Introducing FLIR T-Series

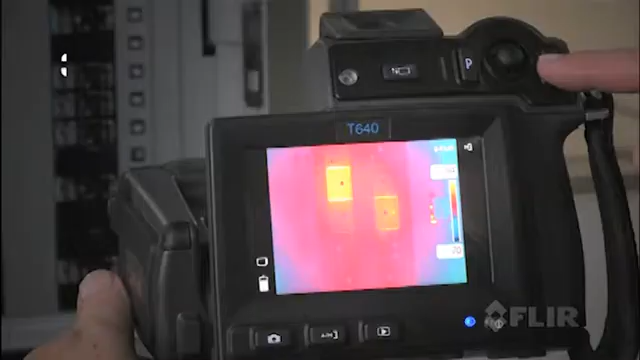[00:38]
images and detailed accurate temperature measurements.
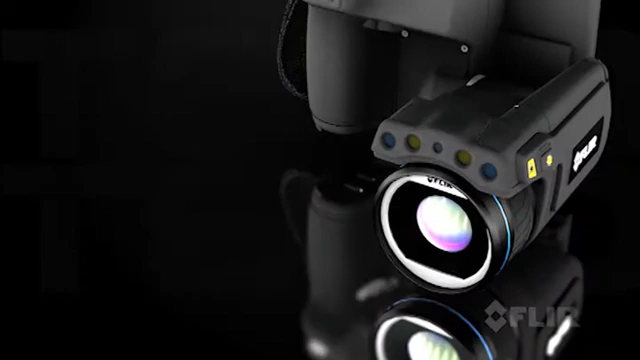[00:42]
Plus a 5 megapixel digital camera for clear corresponding visible light pictures.
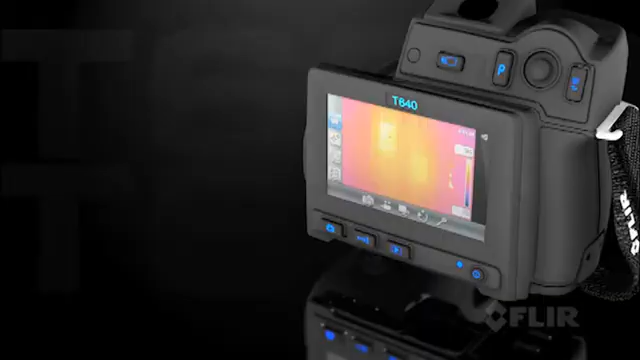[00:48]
Check out the new larger touch screen that puts plenty of tools right at your fingertips
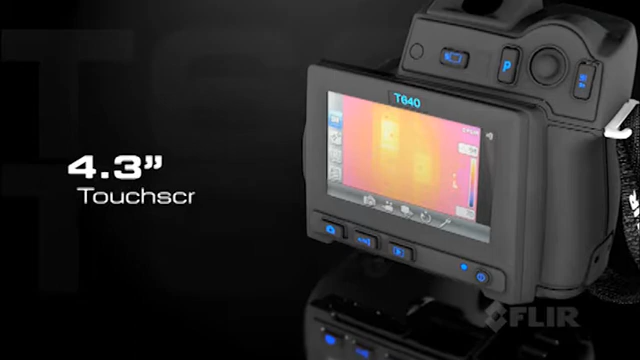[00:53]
to fine-tune images and radiometric data.
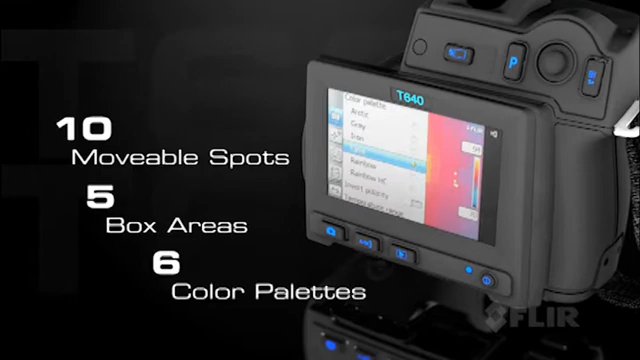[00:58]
And if that wasn't enough, both the T620 and the T640 now have built-in Wi-Fi.
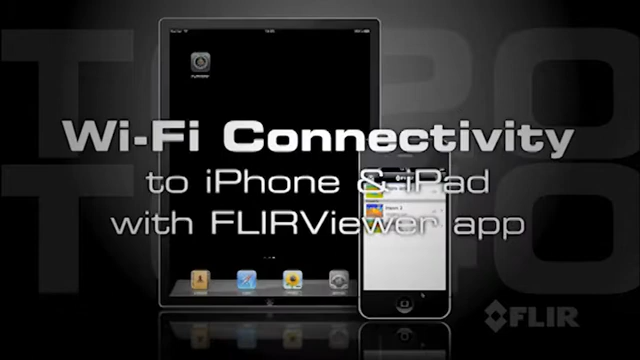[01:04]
Get the new FLIR Viewer app and connect it to an iPhone or iPad.
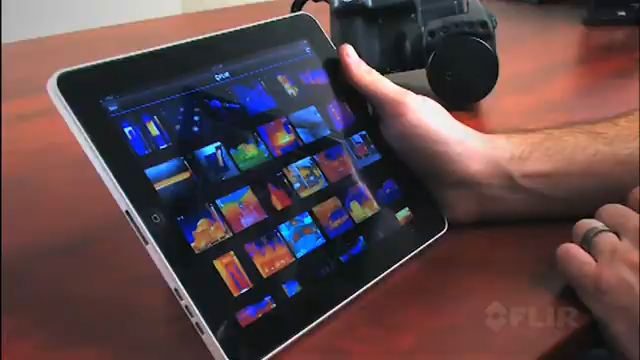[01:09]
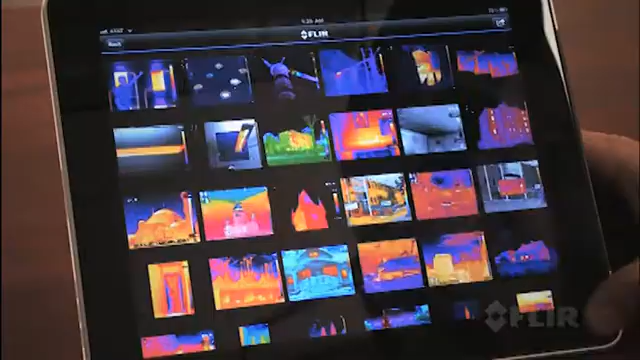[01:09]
Import images from the camera, refine them further and create reports.
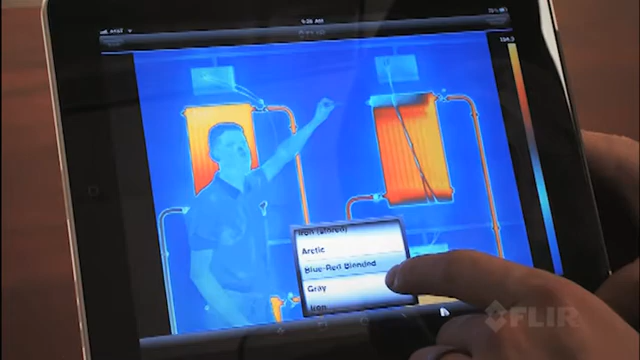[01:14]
Then present the results on site or by email. It's an efficient way to make a big impact.
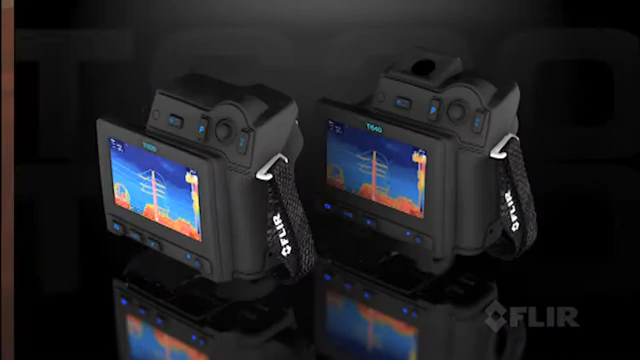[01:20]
All these features and more come with both models.
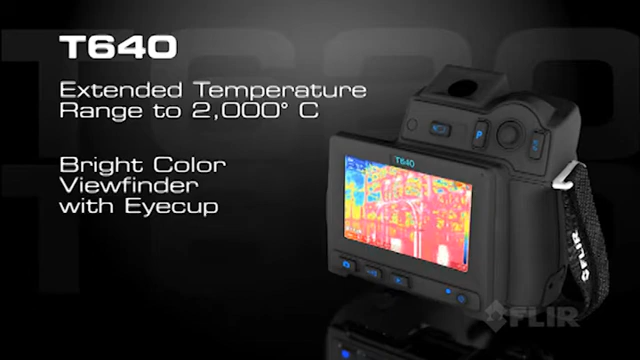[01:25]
Choose the T640 and gain the additional advantage of its extended temperature range.